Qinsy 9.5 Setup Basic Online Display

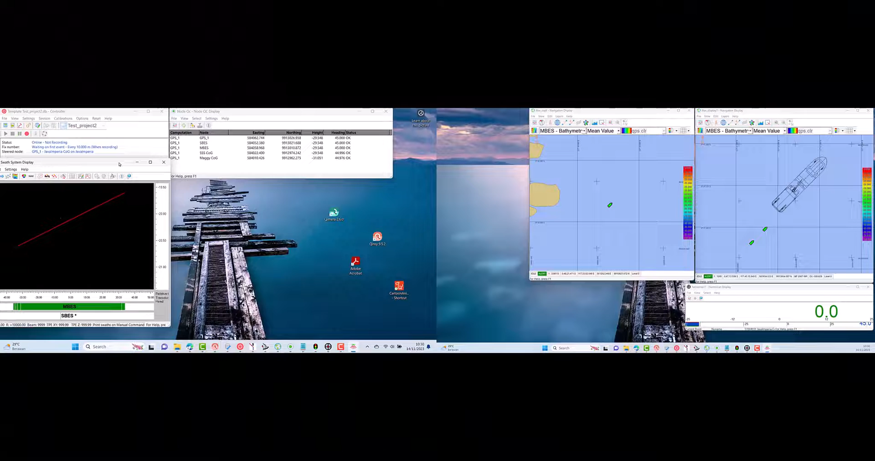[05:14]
This window only available when a multi-beam echo sounder system is available in the database setup.
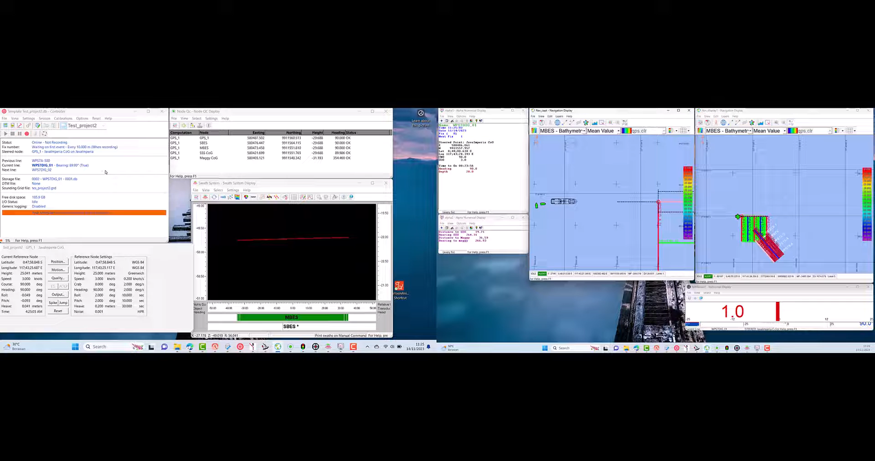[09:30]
To record data, click the record button. When we record data, the controller window will turn red indicating that the data is being recorded.